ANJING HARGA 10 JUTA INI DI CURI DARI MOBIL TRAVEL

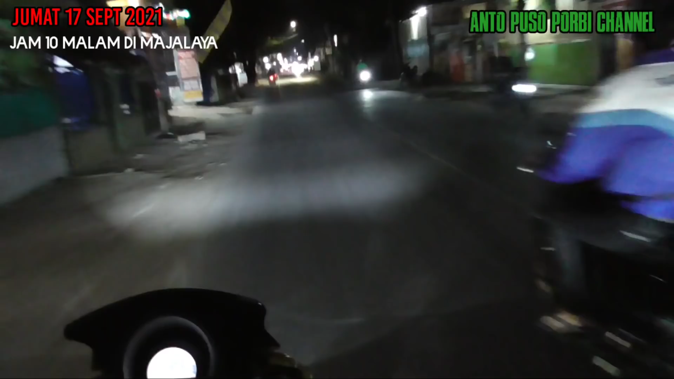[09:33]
Jarak dari Polsek ke sini jauh banget. Nah ini saya tadi makan di sini nih, mobil di sini.